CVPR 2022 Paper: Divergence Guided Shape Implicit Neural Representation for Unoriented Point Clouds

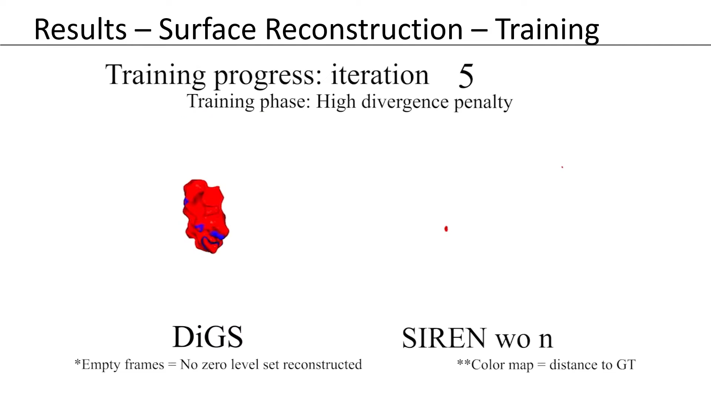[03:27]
This sequence captures the reconstructed shape at different training iterations for the proposed approach on the left and for sirens without normal supervision on the right. Here, colors represent distance to the ground truth surface. It shows coales shape obtained at the end of the height divergence phase, and then as training progresses, it becomes tighter and tighter.
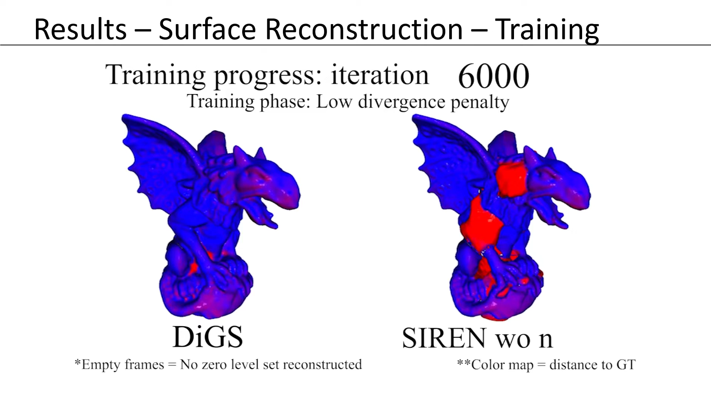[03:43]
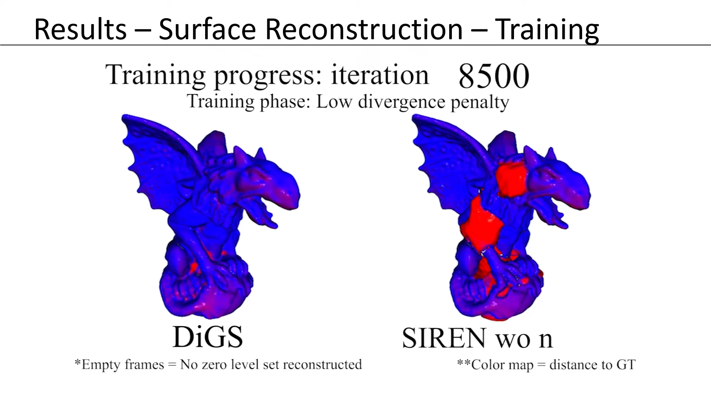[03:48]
In comparison, sirens without normal supervision gets stuck with persistent ghost geometries.